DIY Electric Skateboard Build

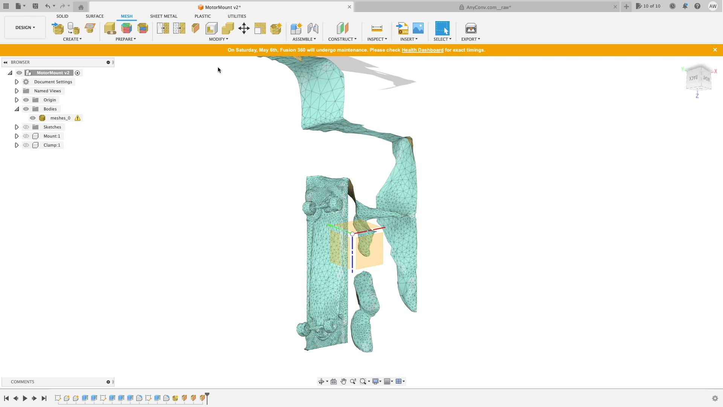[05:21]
But when I measured the skateboard in CAD, it did not match the actual size of the skateboard.
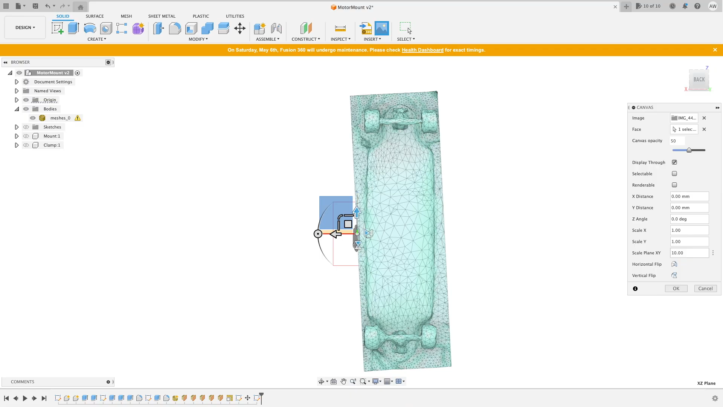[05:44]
slapped it onto the CAD model, and used that to trace the outline.